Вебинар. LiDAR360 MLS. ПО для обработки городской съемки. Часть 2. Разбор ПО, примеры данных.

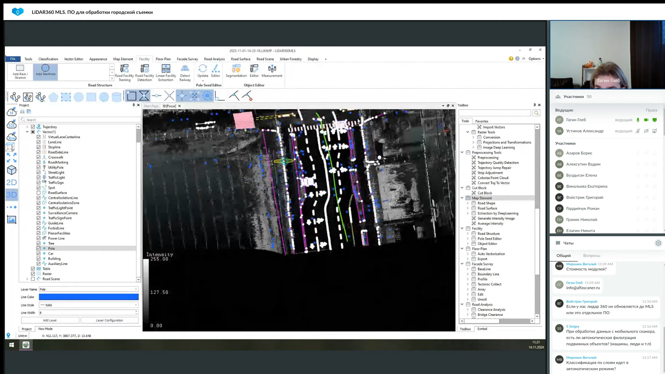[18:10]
Как вы видите, вот здесь в проекте есть много синих точек, и они где-то размещены. И если посмотреть, то они привязаны, допустим,
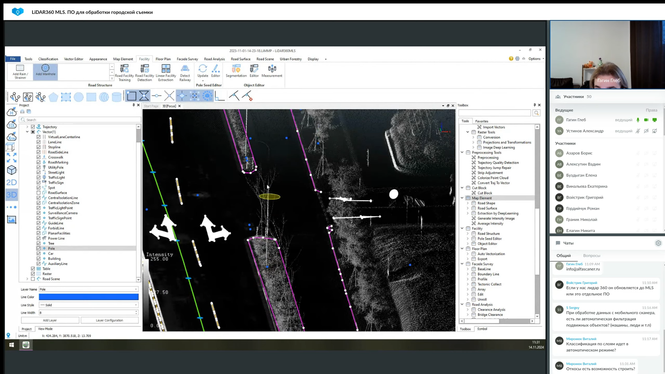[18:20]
к фонарям, они привязаны к столбам, в том числе есть определенный знак и так далее.
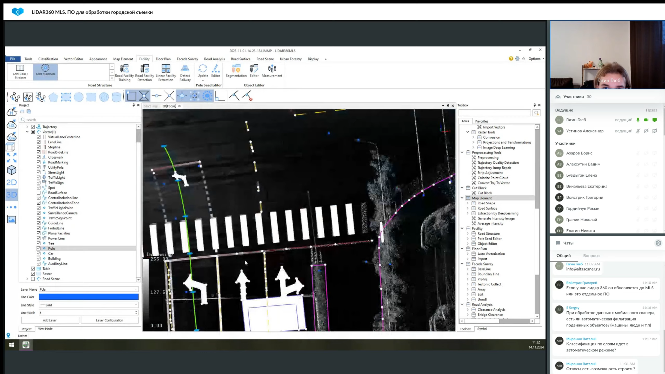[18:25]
Таким образом, эта функция, она позволяет в автоматическом режиме упростить всю вот эту работу,
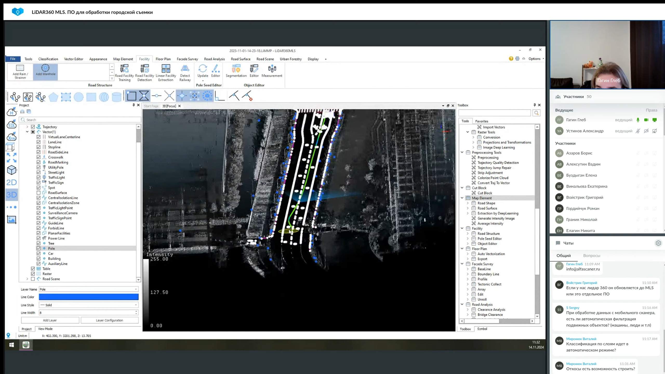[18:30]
чтобы не вручную их размечать, а, допустим,
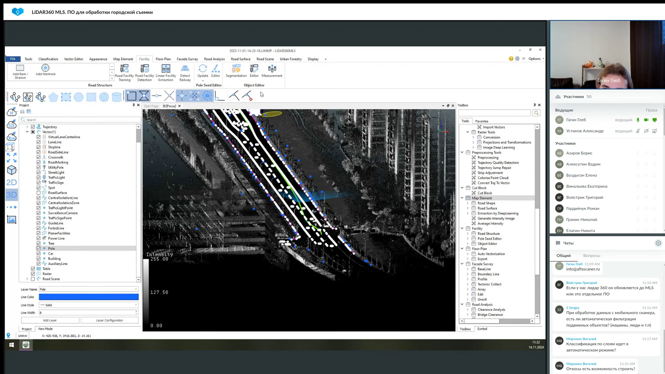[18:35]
по облаку точек у вас будет выполняться пробег искусственного интеллекта,
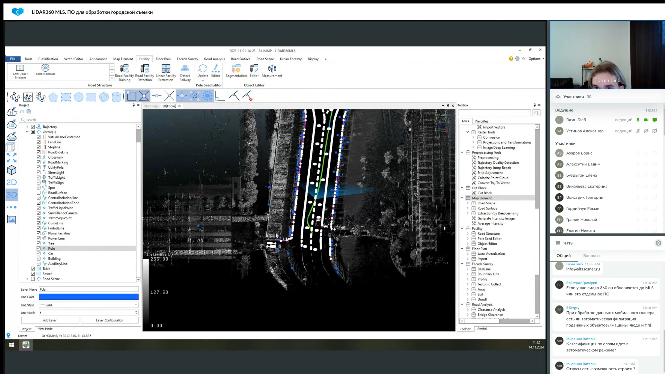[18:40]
опять же, скорее, математической модели, которая будет просто это все выделять в различные классы.
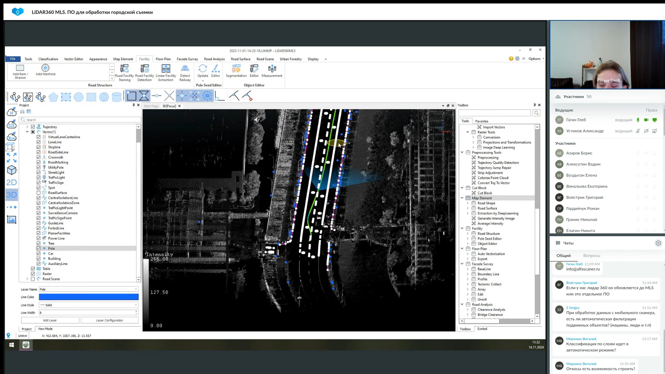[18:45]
И то же самое есть для линейных объектов. Это знаки, вот как раз они были определены следующим образом.
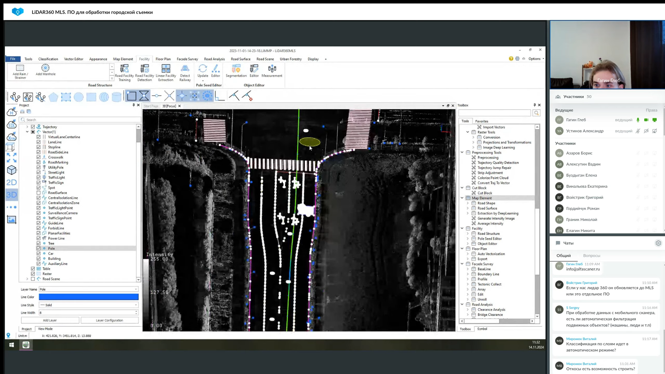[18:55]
И то же самое вот, допустим, для этих знаков и так далее. Но для этого нужны фотографии в проекте.
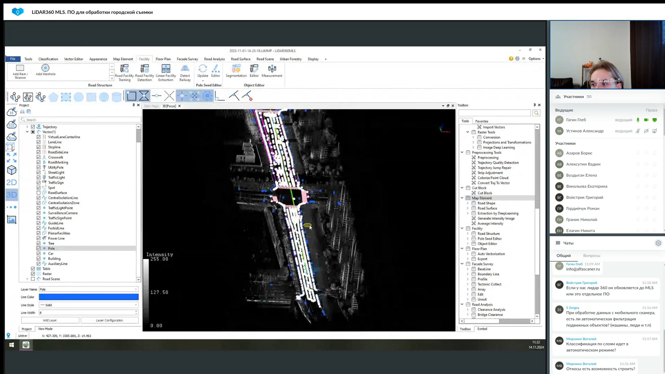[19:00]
То есть, как в моем случае, чтобы у вас были панорамные изображения для поиска.
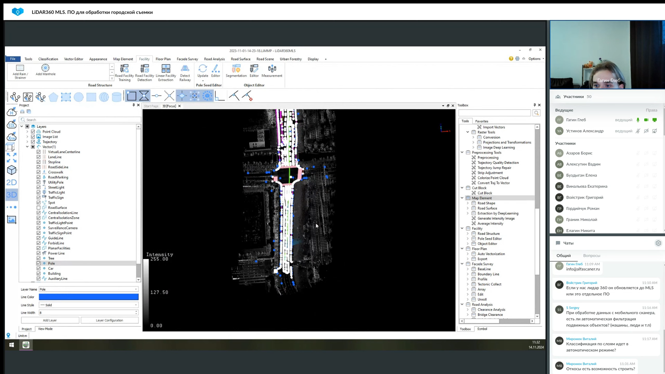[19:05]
То есть, тут модели, они работают по-разному. Какие-то основываются на облаке точек, какие-то на фото.
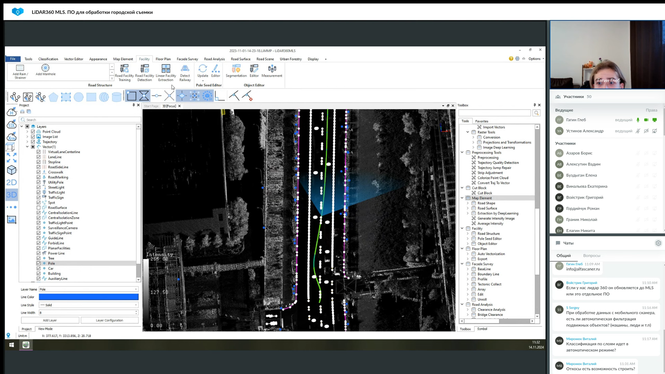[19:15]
После чего можно это все сегментировать, чтобы у вас появились не только точки, а еще была к ним привязана какая-то дополнительная информация. Можно их померить и так далее.
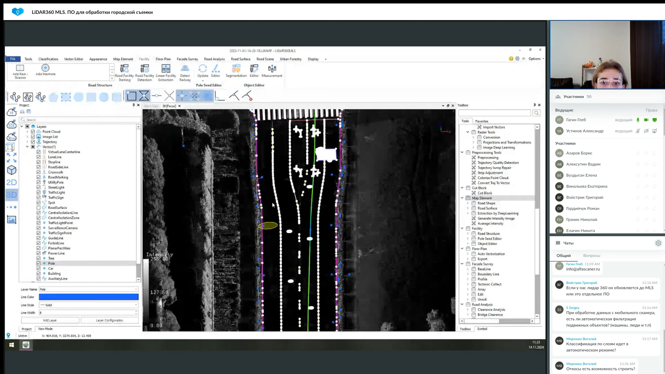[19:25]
И перейдем уже теперь к объединяющей эти два модуля, MapElement и Facility, функции, для которой выполнялась как раз векторизация и поиск столбов. Это модуль RoadScene. Что он позволяет, в свою очередь, сделать? Вы можете создать модель на основе векторизации облака точек,
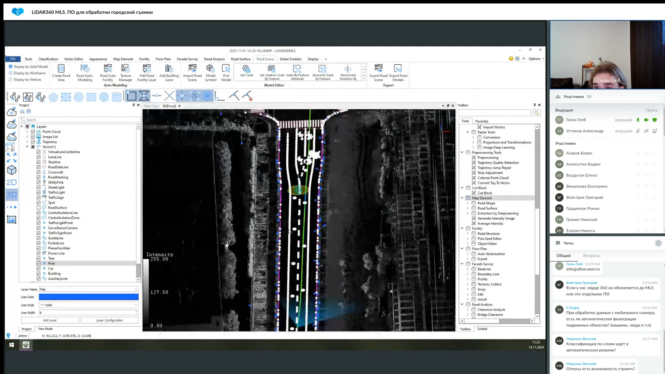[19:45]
дополнительной разметки и так далее. Сейчас покажу, как это работает. У нас есть вот эти крайние линии,
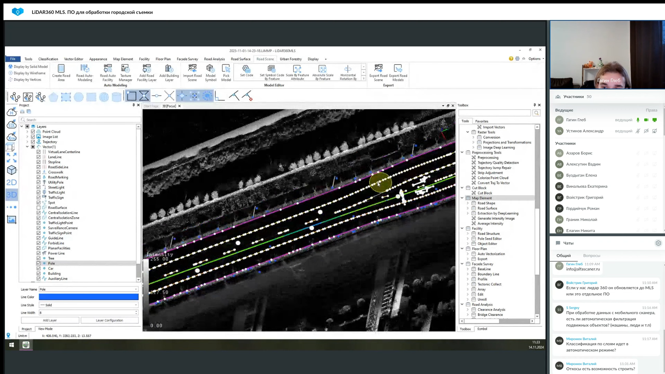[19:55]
которые там RoadSideLine были сделаны инструментом. И помимо этого у нас внутри есть какая-то разметка, какие-то люки были определены, пешеходные переходы и так далее. Мы можем создать на основе вот RoadSideLine линий, либо вручную мы можем создать какой-то участок,
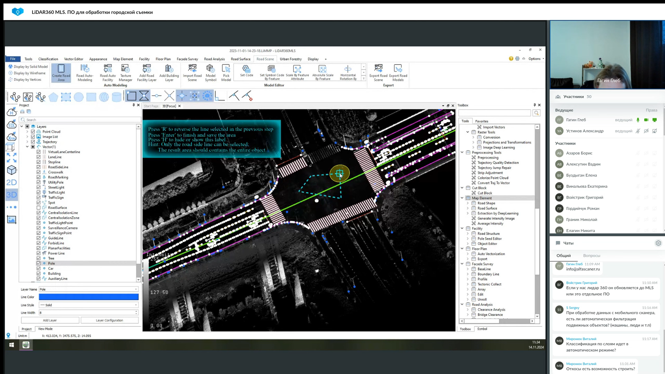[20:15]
который будет оцифрован.
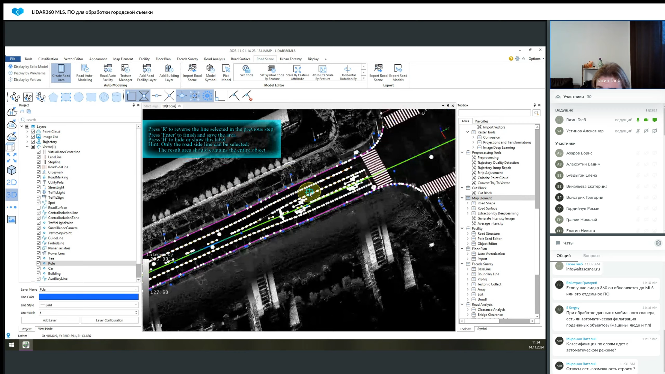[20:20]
В данном случае у меня это готово, чтобы просто мы не ждали, пока это все выполнится. И выглядит это следующим образом.
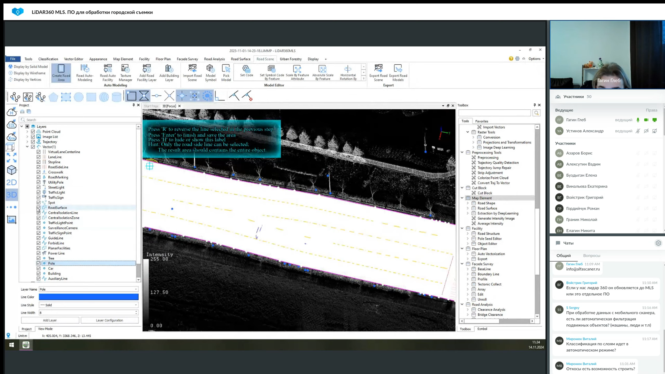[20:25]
То есть у нас вот выделен участок до пешеходных переходов